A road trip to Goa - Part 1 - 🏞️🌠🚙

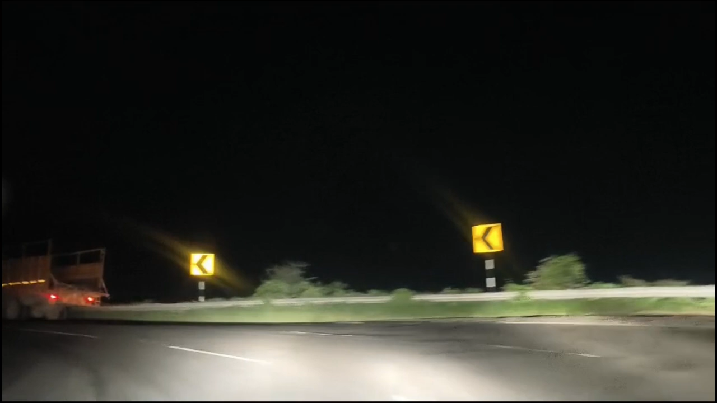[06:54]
दिस इज़ द नेक्स्ट घाट दैट वी हैड टू पास थ्रू, दिस इज आई बिलीव दिस इज नोन एज द खम्बाटकी घाट,
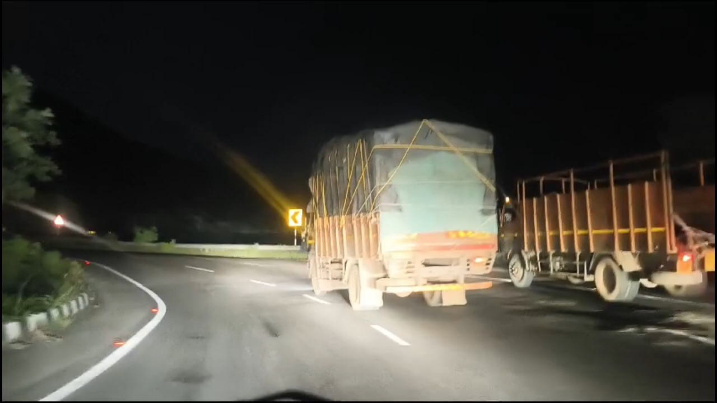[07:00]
एंड दिस ऑल्सो इज यूजली मूविंग ट्रैफिक, वी नेवर गेट स्टक अवर हियर, एंड वी यूजली ट्रैवल्स दिस ड्यूरिंग द नाइट,
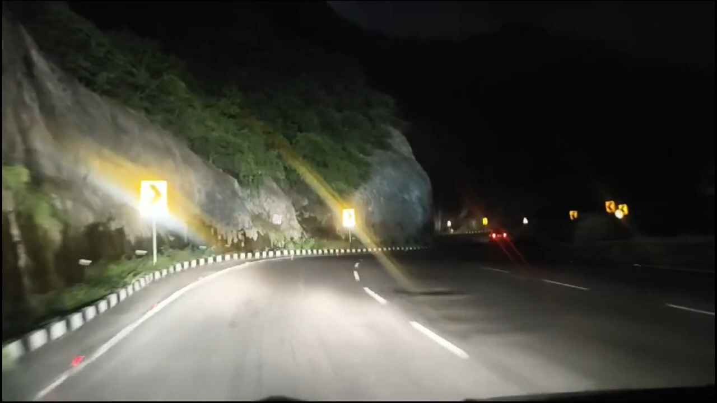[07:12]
सो या दीज आर सम विजुअल्स फ्रॉम द सेकेंड घाट दैट वी पास थ्रू।